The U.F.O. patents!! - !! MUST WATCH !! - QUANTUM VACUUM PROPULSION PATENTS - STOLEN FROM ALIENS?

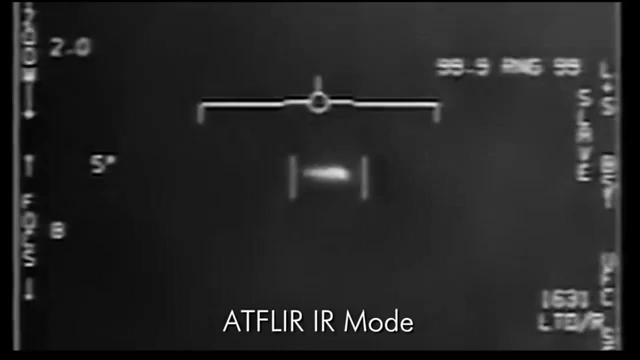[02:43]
a uniform heat signature, and no visible means of propulsion.
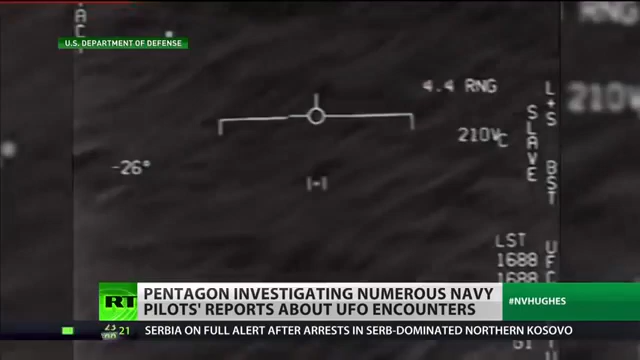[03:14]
Personally, I think they really saw something. These are trained pilots, and they tracked an object that was moving in unusual ways and unusual speeds. The next thing that happened is that the U.S.